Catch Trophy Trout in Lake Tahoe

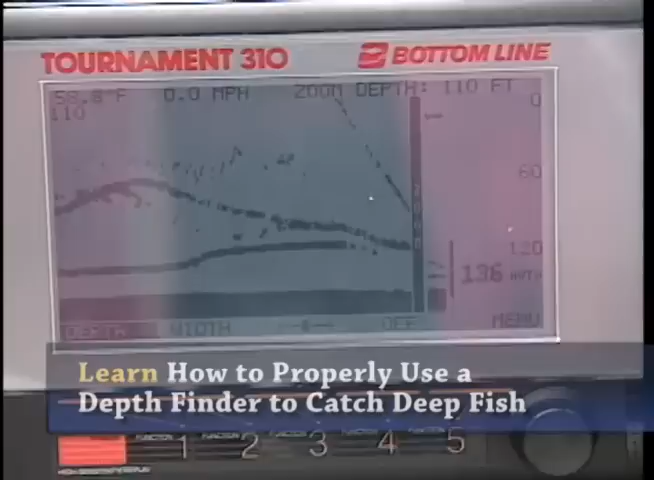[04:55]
On screen: water 58.8°F, speed 0.0 mph
Just turn your handle, fish it right there. Right there? You're right on him, buddy. So this is, this is the jig working up and down. This is the Mackinac right here taking a look at it. Actually, there's several there. You can see one splitting away.
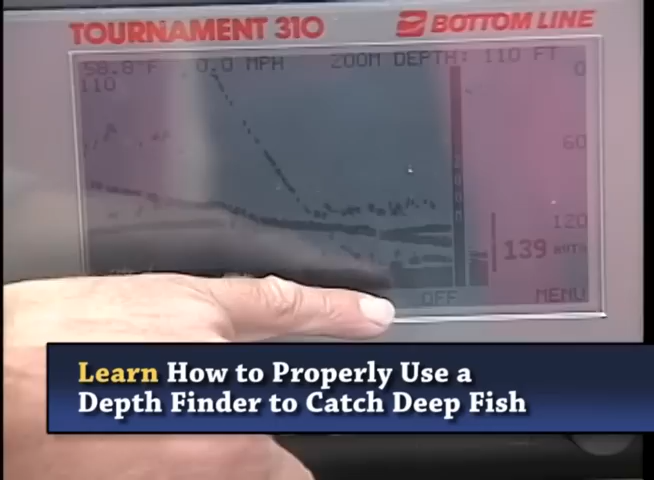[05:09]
On screen: water 58.8°F, speed 0.0 mph
We have the other rod working right off the bottom. You can see there's a Mackinac interested in that also. They got one coming up right up to Jack's right now.